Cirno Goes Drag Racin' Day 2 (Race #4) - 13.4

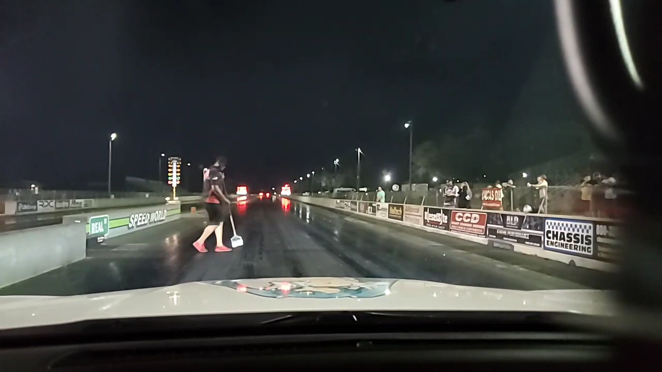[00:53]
Almost run that guy over. That guy ran a 10, I think. Someone leaked a little bit, yeah. Listen, buddy, I'll stage when I get a chance to. This guy needs to mop.
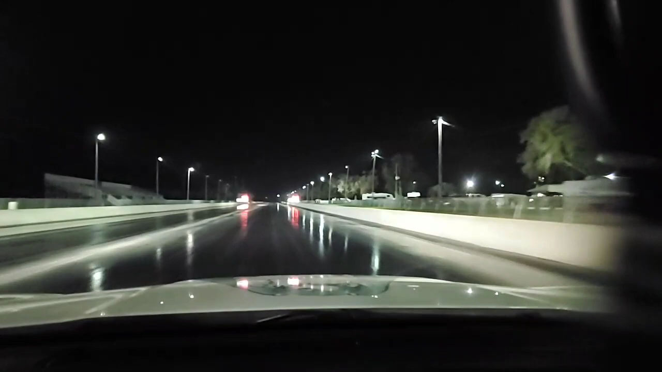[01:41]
Fuck, that was close. Damn. That was a really fucking close race. No, I lost. Barely.